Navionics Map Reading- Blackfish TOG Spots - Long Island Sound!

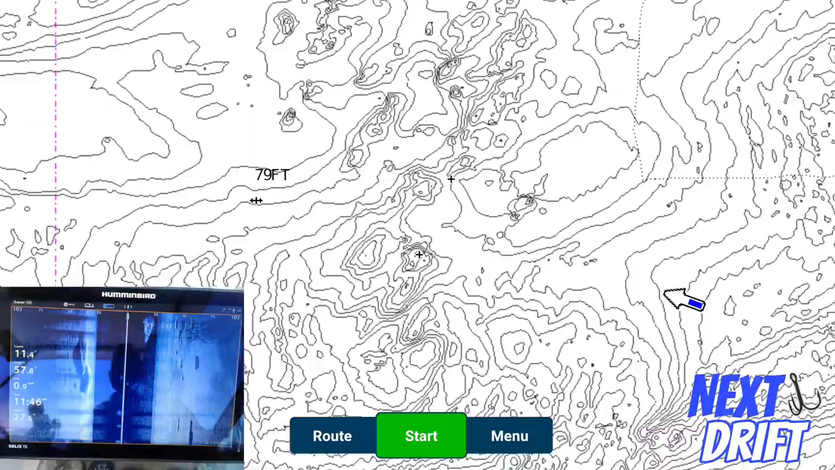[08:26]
um and uh a couple of my buddies and i we went out we did some searching i saw a couple
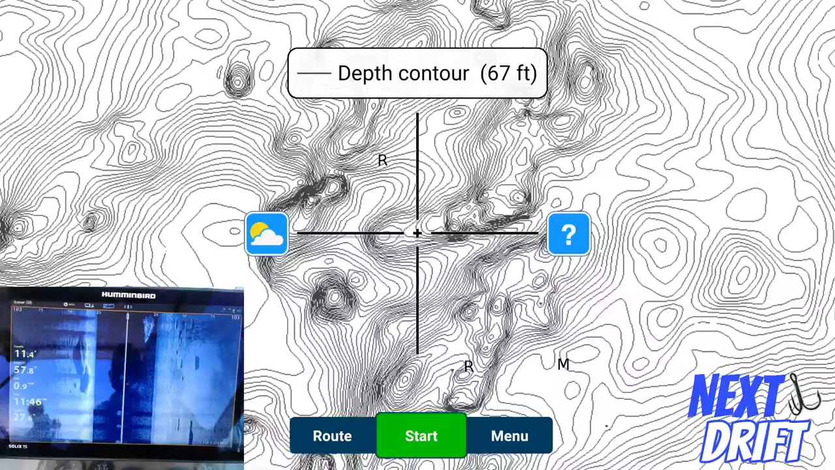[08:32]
r's on the uh on the map and we went out and uh investigated and sure enough uh we found some um really productive water that hadn't been
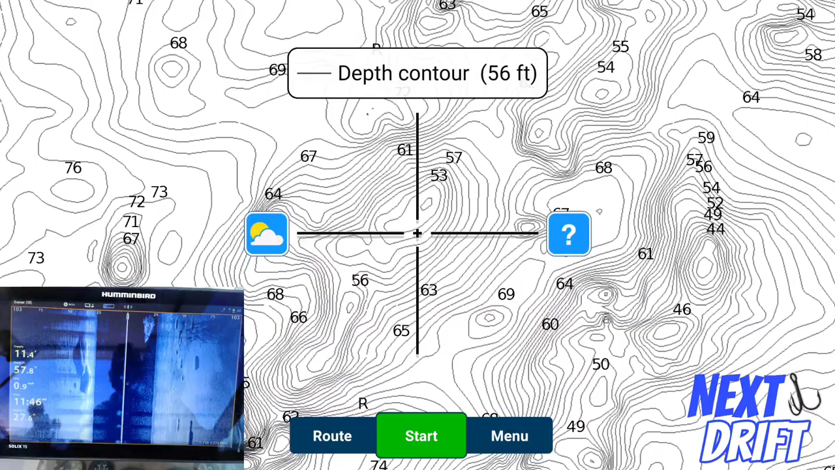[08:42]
touched and let me just show this to you real quick so right over here there's two big humps um and you know you've got some 60 70 feet of water off the sides this point kind of comes out here like this goes back out into deeper water again the top of this hump is 43
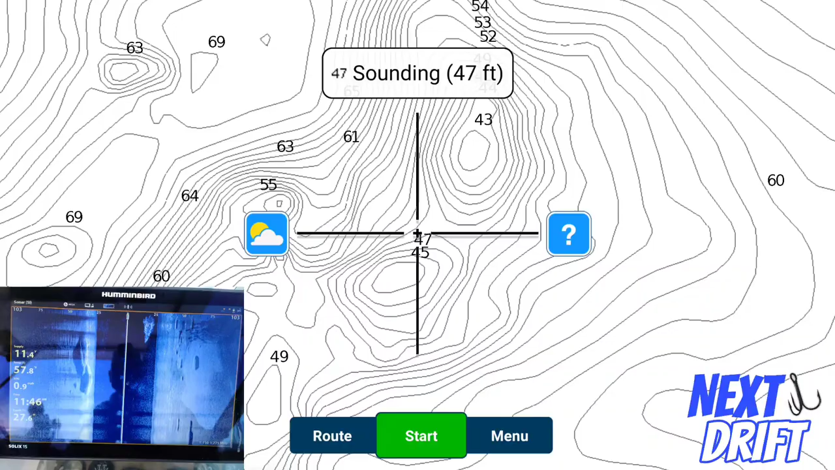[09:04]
feet deep this one over here is 45 and um when you really started looking at this this piece of structure was interesting because
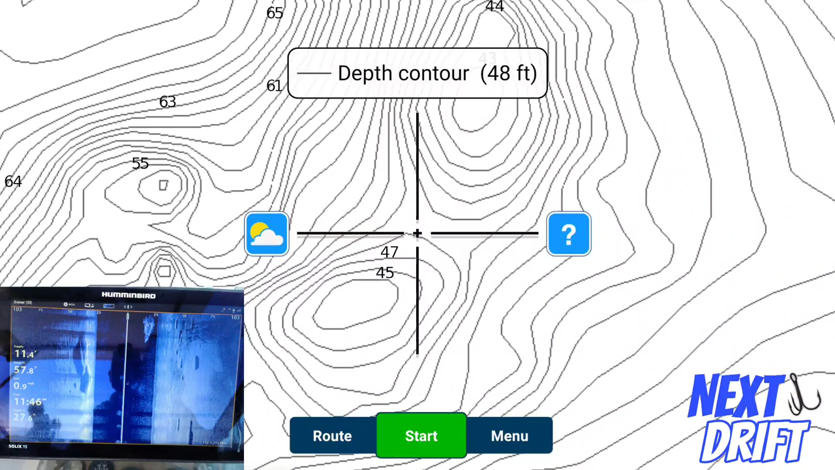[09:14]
you had two high spots a 43 and a 45 that were relatively close to each
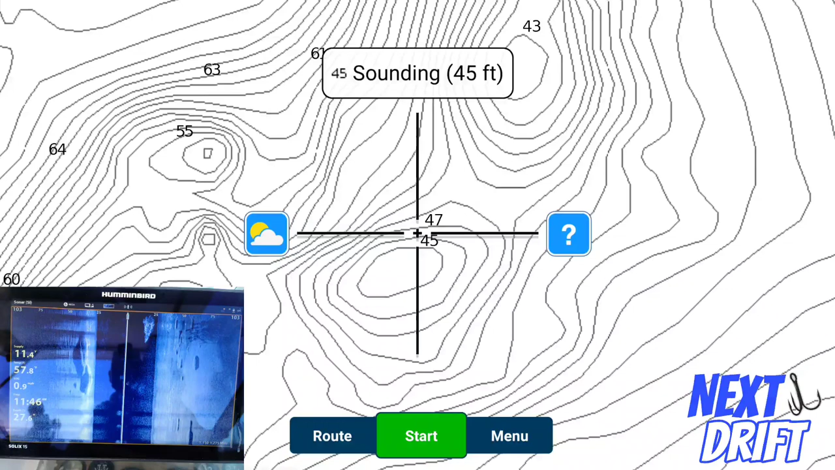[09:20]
other but right in the middle you had 47 and why is that important well when the tide was going this there was fish you could catch fish here very